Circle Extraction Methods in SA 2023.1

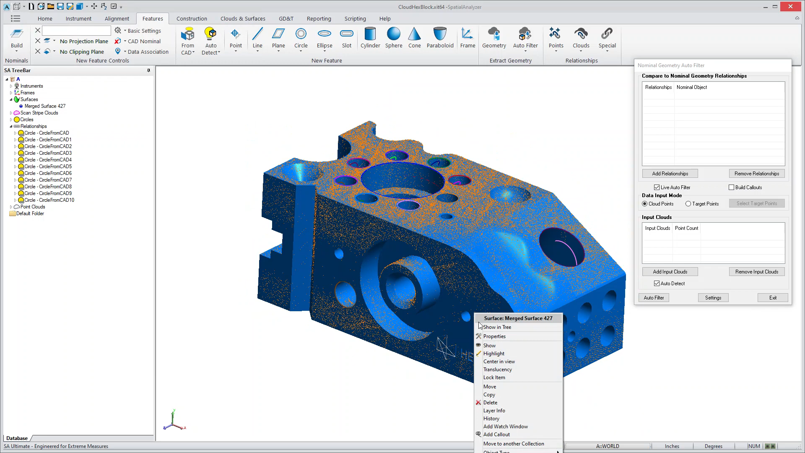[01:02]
One of the things that you need to do in order to fit a circle is to both extract the interior data
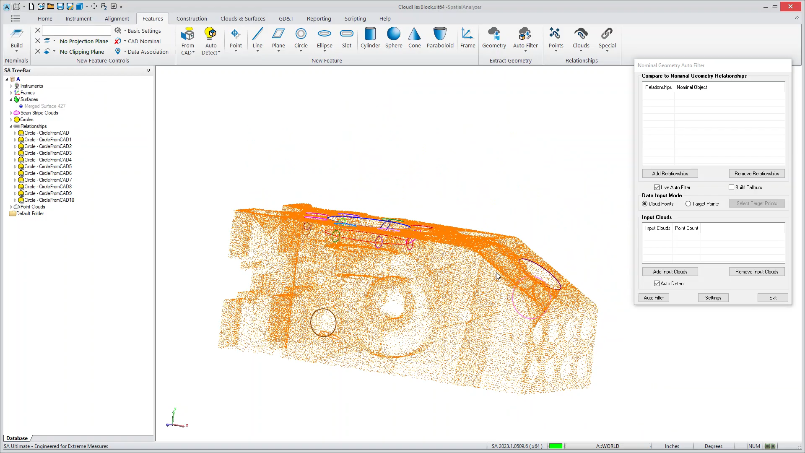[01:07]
and the plane upon which it should be projected. So in the past, SA required you to go ahead and also extract a plane feature for the projection process. But that's not necessary anymore. You can now simply go to the properties of the circle and edit the way that it's extracted. So I'm going ahead and show you this real quick.
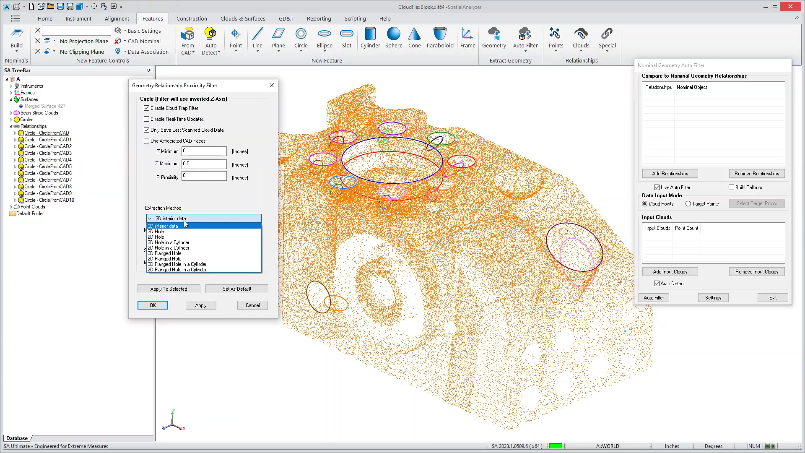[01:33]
If I go to a 3D hole and apply it, you'll see that suddenly a couple of things happened.
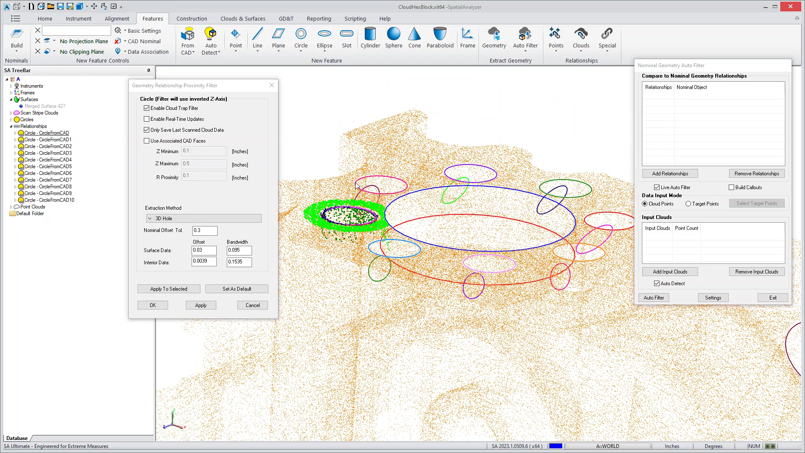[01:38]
A upper ring of data is extracted to define a plane. Inner data is extracted within that hole and then the circle is fit. And originally what you would do is just use the interior data, which is this data here.
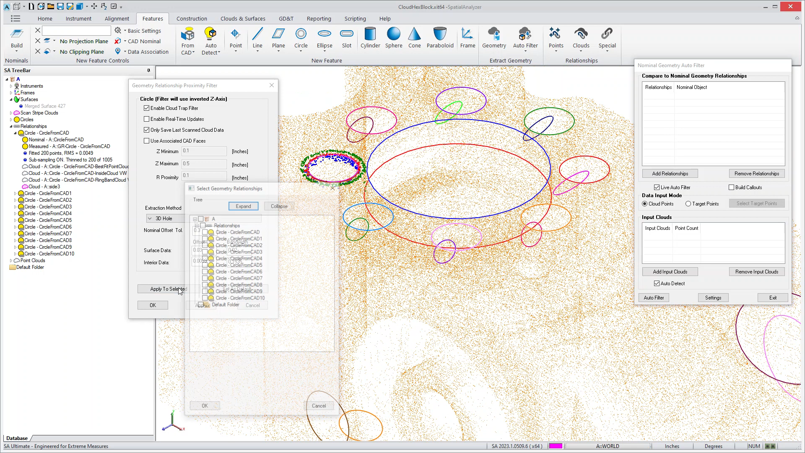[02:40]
And when you're happy with your settings, you can just simply say, apply to selected, select them all, and it will run through and extract all those holes for you.
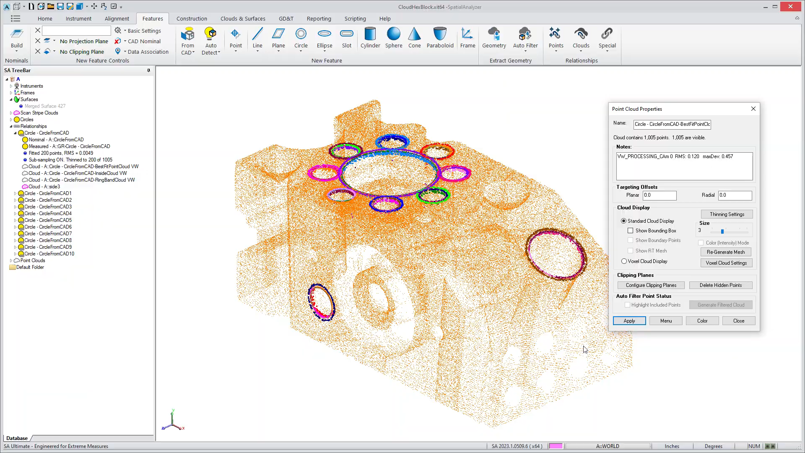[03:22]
And you can see that changing in the graphics there over here. This size control is now available for point clouds, which makes it a little easier to visualize a point cloud when you're looking at multiple clouds all on top of each other. We've also done the same sort of thing. So if I'm zooming in here and I'm looking to see which one, I'll go over here to that same one, which one of these circles is actually the nominal. You can hold the shift key and use the mouse wheel to expand the size of the way that the circle is drawn.
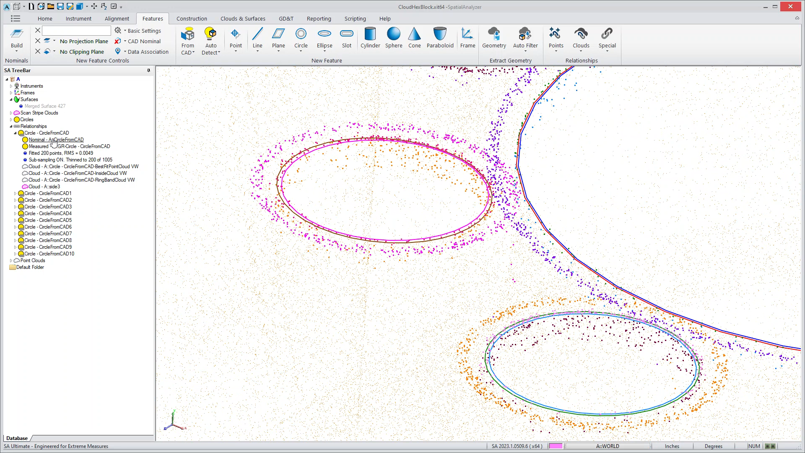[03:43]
So I can go to either one of these. Or if you wanted to, you can go to the graphics and expand and contract and you'll actually see the same thing.
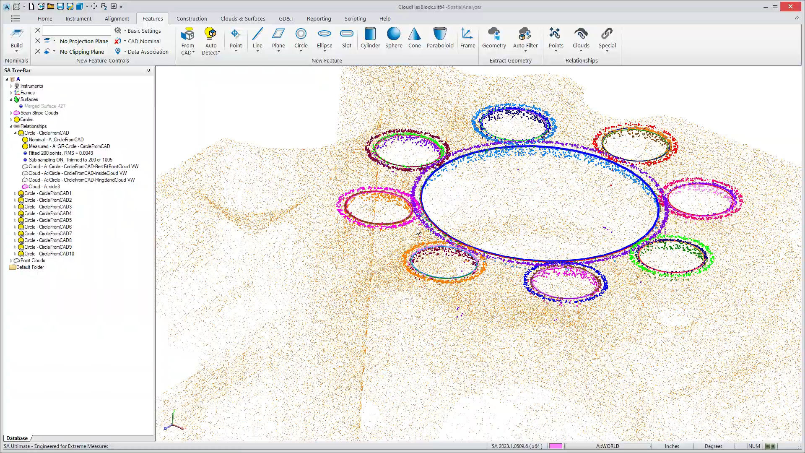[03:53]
So it's a couple of nice little additions for the display of both clouds and geometry. But the primary thing is circle extraction and all of the tools that we added for that. So two places to find it. You can go directly into the properties and there's a new proximity filter settings. Or we've added a direct option, which is a little easier to access if you're doing them quickly, which is configure cloud trapping filter. And this filter option gives you all the settings.
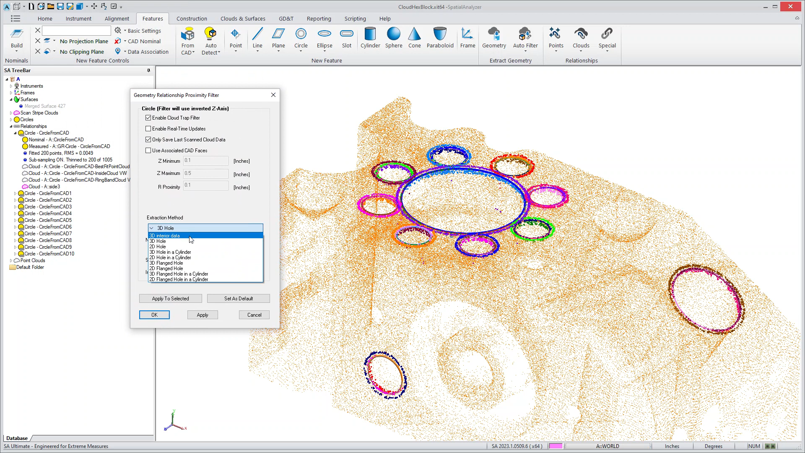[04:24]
So we now have the interior data. So if you want just the interior data, you can do that. The full 3D extraction, 2D, or if you have holes within a cylinder.